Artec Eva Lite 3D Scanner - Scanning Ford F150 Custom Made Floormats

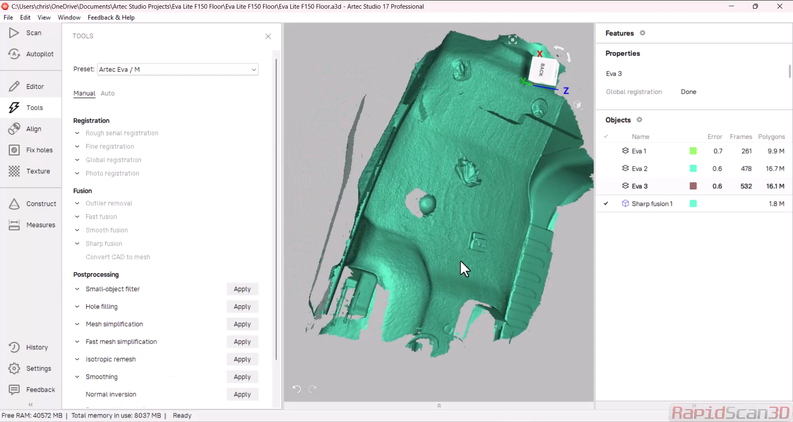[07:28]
do see that we do have these artifacts that are still in here so let's go ahead and clear those out and then
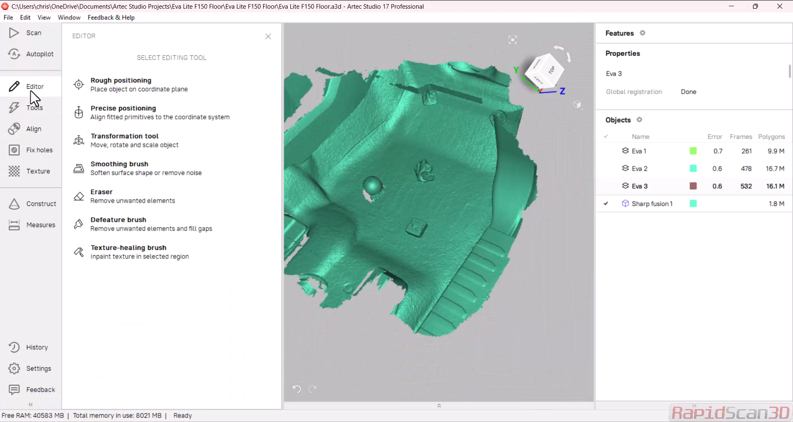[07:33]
go into my editing crash and actually go clear these ones out I'm
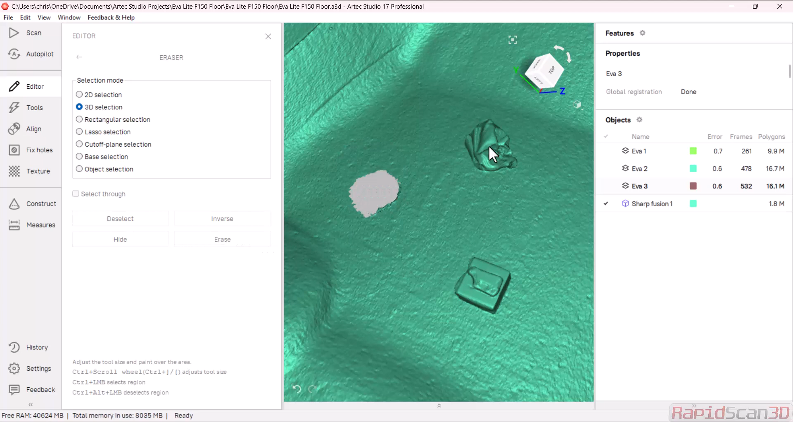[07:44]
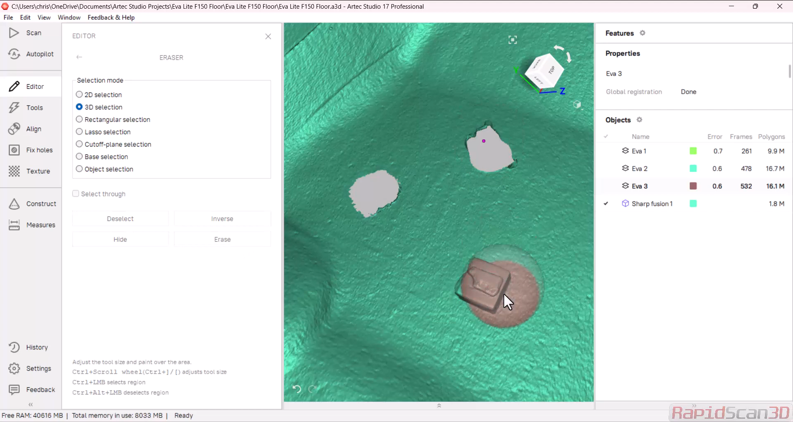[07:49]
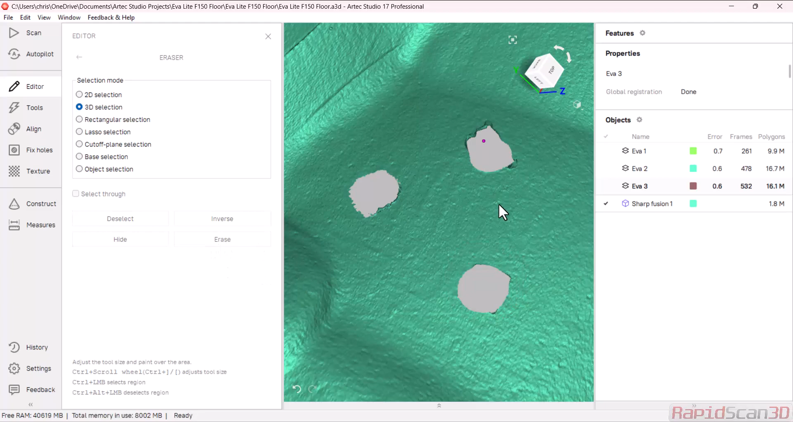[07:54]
not too worried about deleting some of this data that's going around because
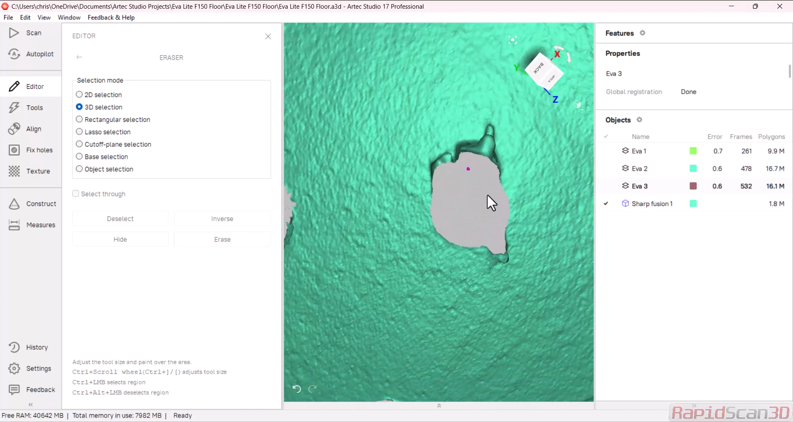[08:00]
it is a flat area we you know don't need to worry about
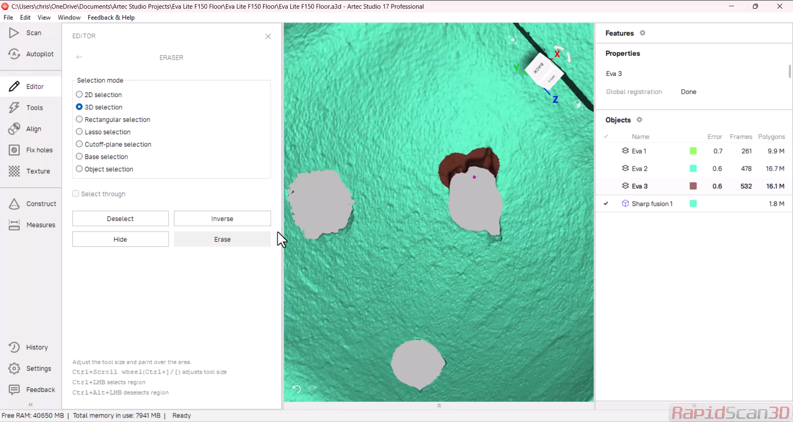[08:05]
it too much we're just going to do a quick full fill on this process the
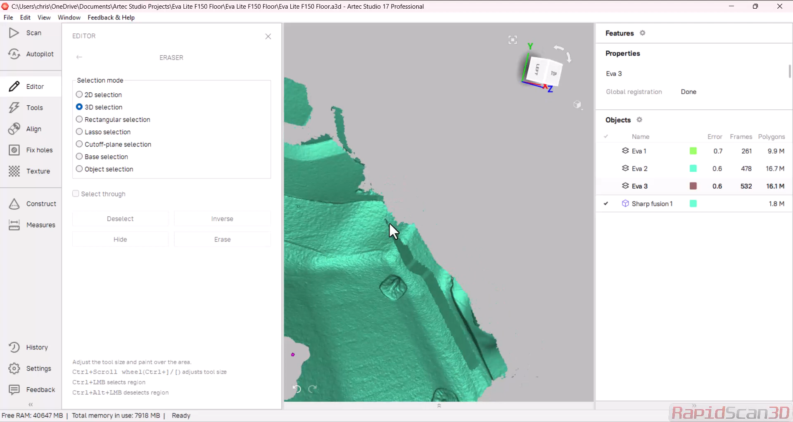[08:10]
artifacts up here maybe it could have put in a better position but that's okay we'll
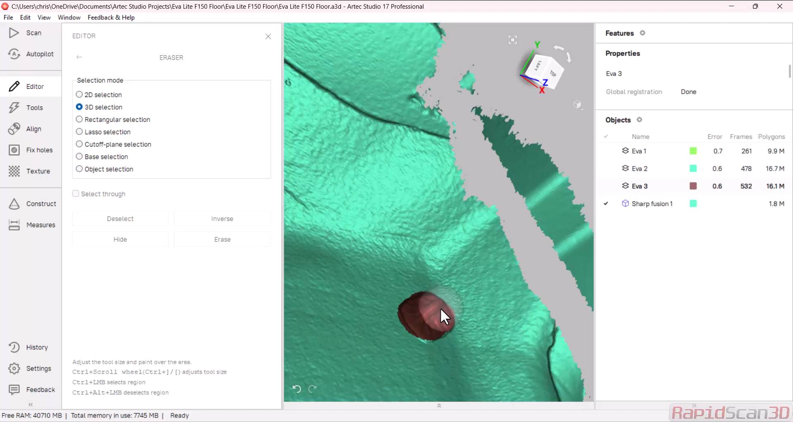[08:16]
go through this process and erase everything out all
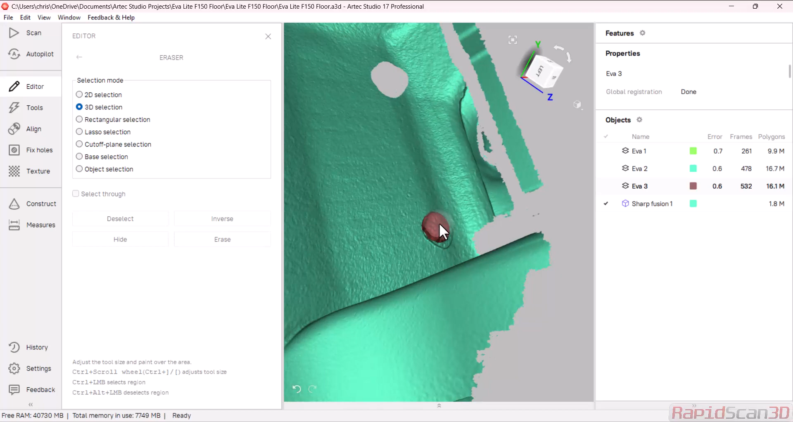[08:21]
right so now that we have those out of there
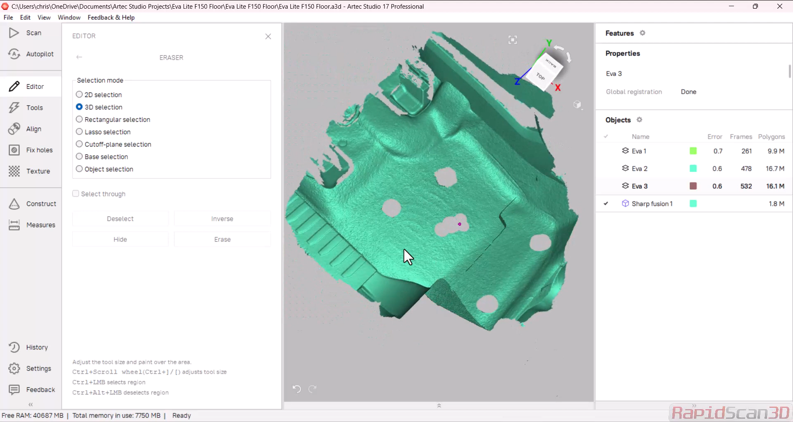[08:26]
we need to fix these holes so I'm going to go into my fixed hole section and I'm just
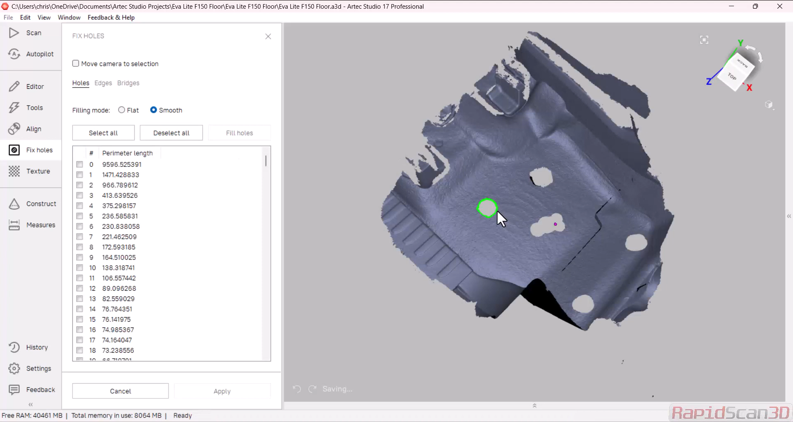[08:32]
going to go ahead and click on all the holes that I want to fill and I could do those smoothly or flat so I'm just going to make them
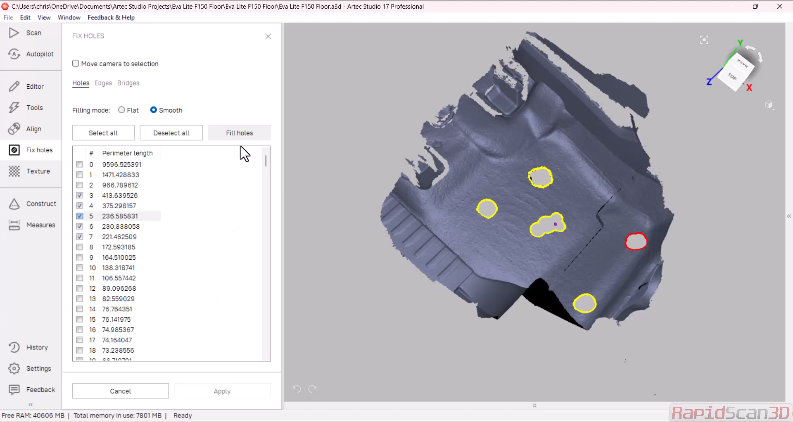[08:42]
let's go smooth so smooth kind of made them a little
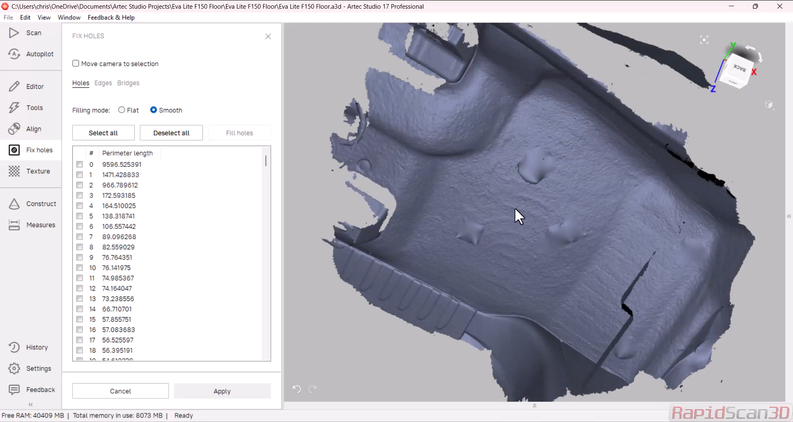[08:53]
moundy so I'm not going to like that so I'm just going to ctrl z out of here I
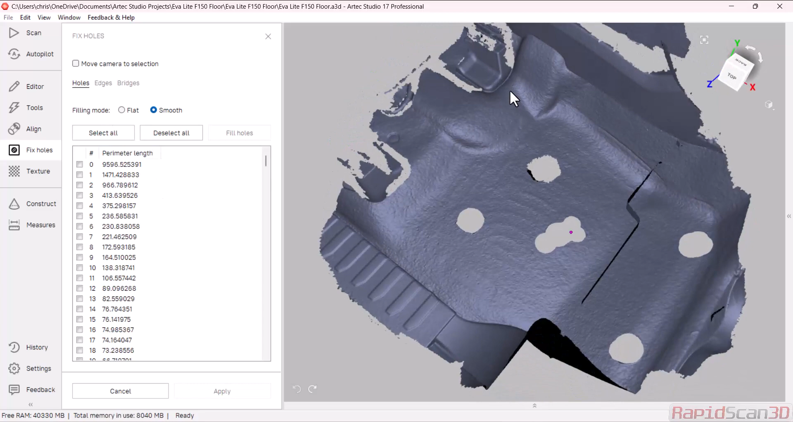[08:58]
noticed that I do have a little extra data on
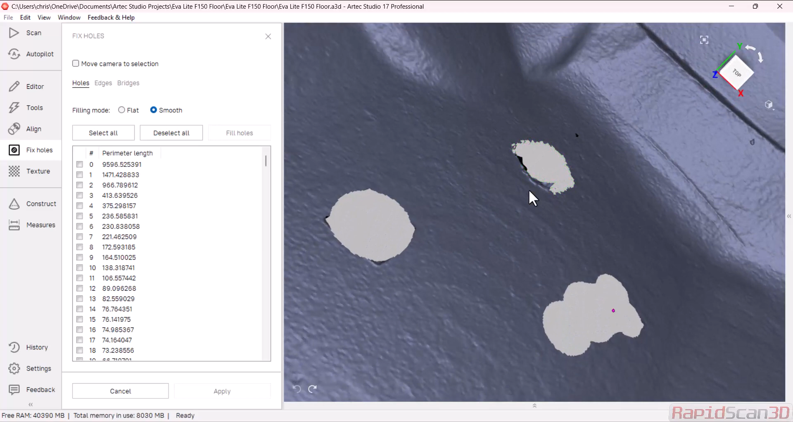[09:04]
this little side so we edit this out really quick flat
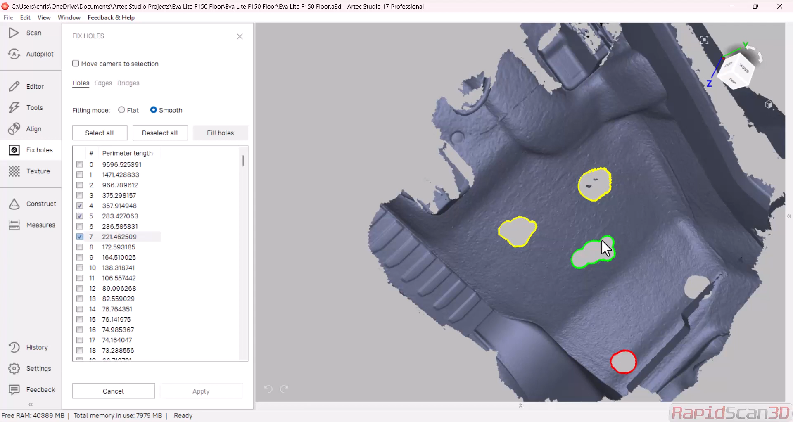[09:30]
those again all right no holes much
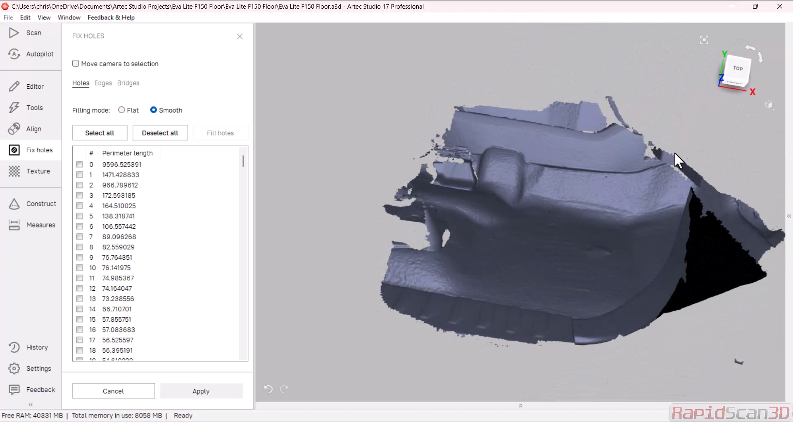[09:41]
better if we don't like the mounds here too much you can come in and edit these and we can actually do a smoothing brush
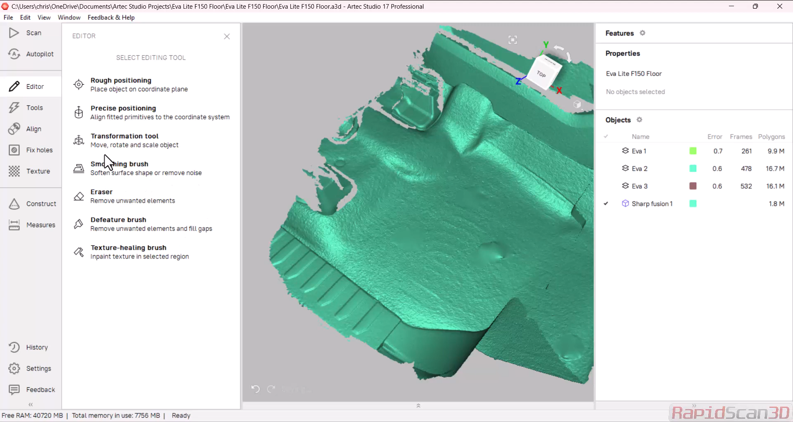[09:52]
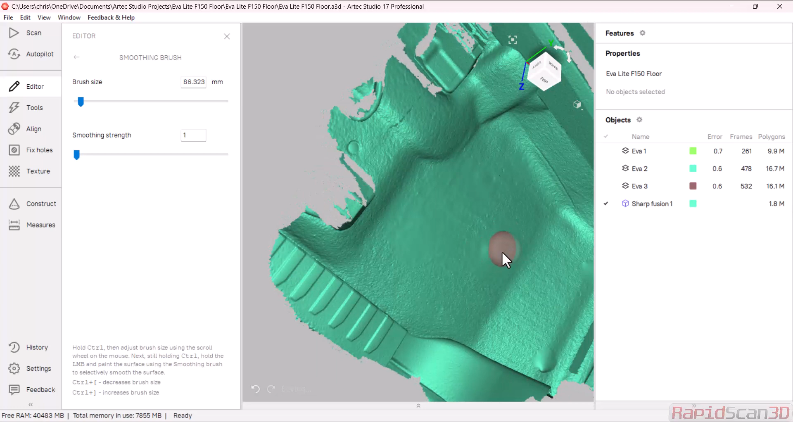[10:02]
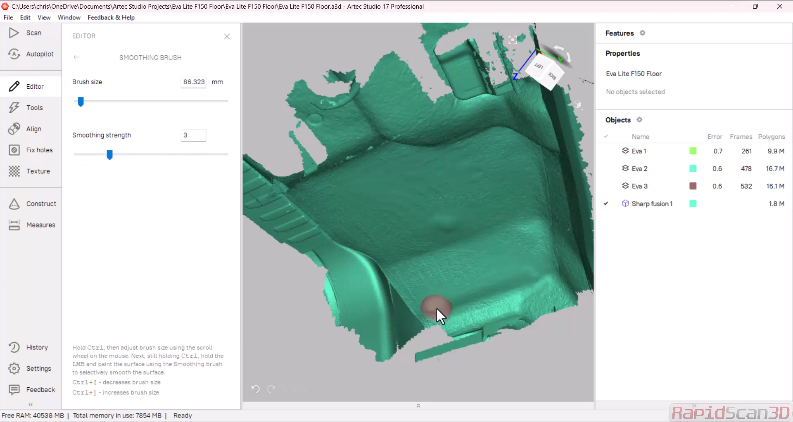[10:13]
this helps with any other artifacts as well that are could be in that little area and we can actually make this even a little bit smoother
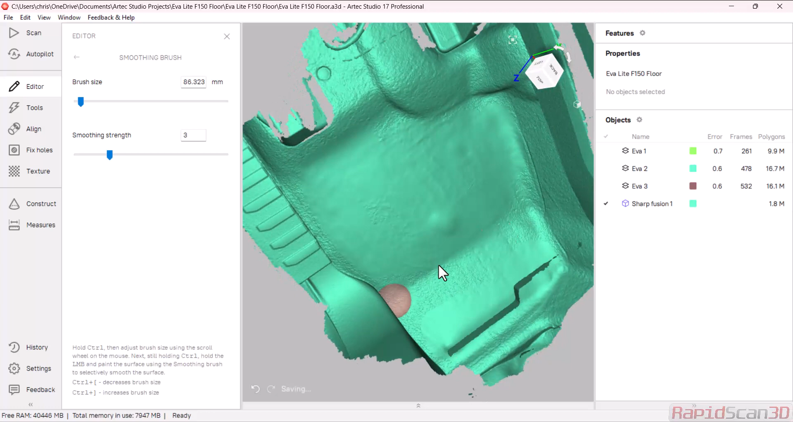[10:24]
all
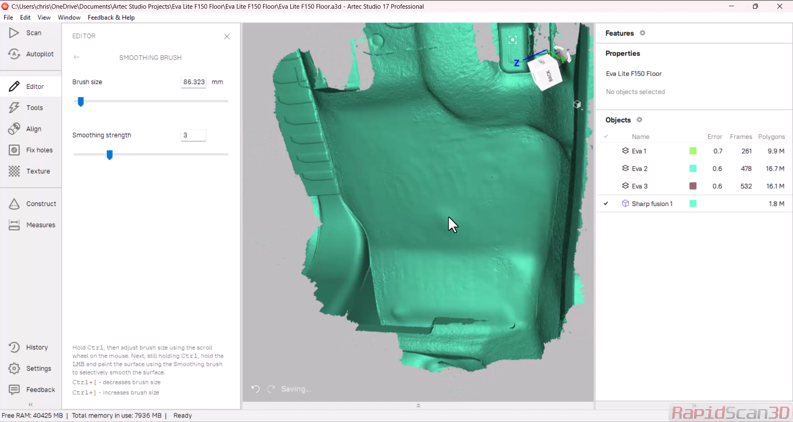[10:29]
right so I'm going to go ahead and just get out of here so we do have our mesh file
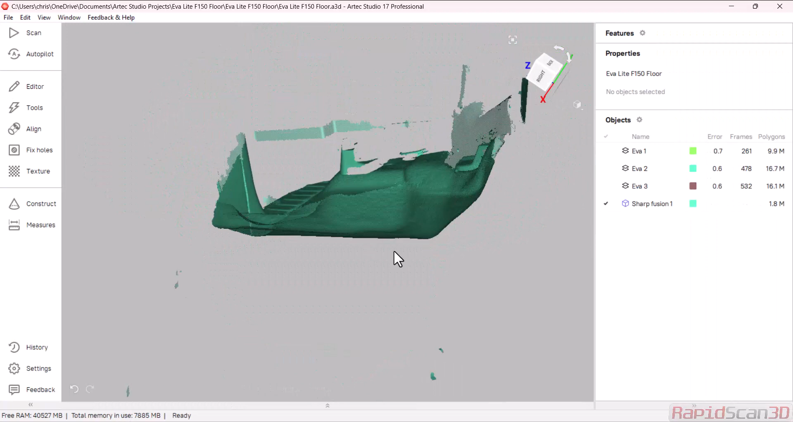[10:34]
here this can be exported into another software and
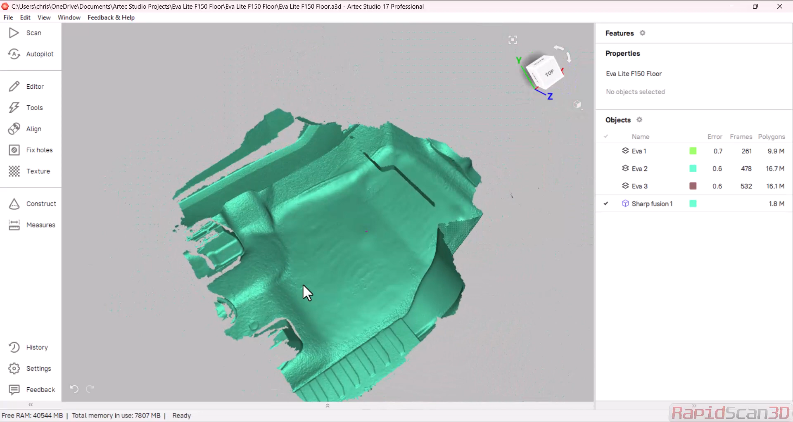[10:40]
take it in to do some more design what I'm going to do is I'm actually going to delete some extra data here
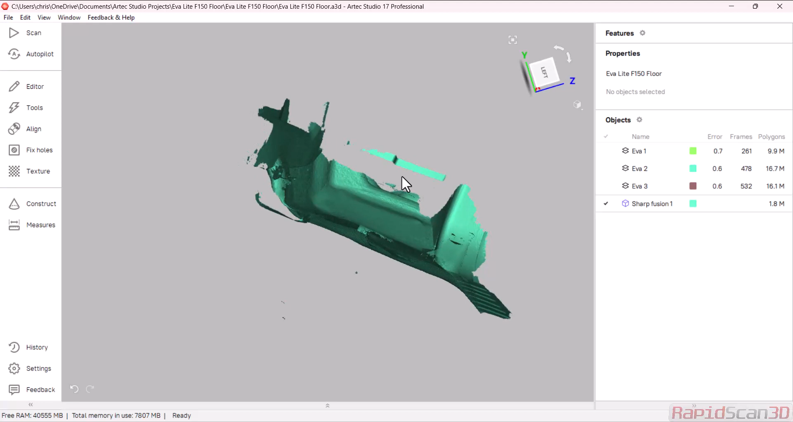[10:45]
and then I am going to show you one of the really cool tools in our tech studio and that is
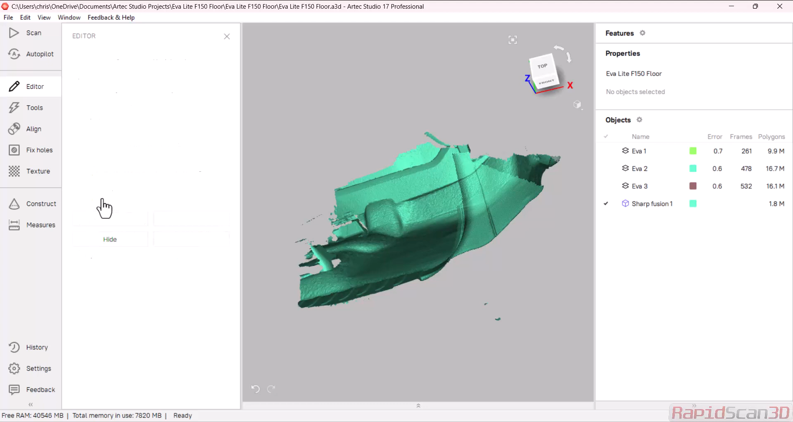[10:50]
to create some surfaces so I'm using my
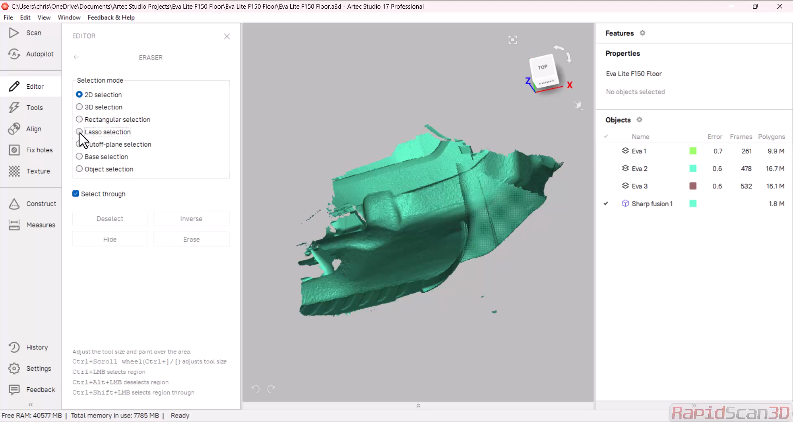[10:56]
lasso tool here and I'm actually just simply you know some data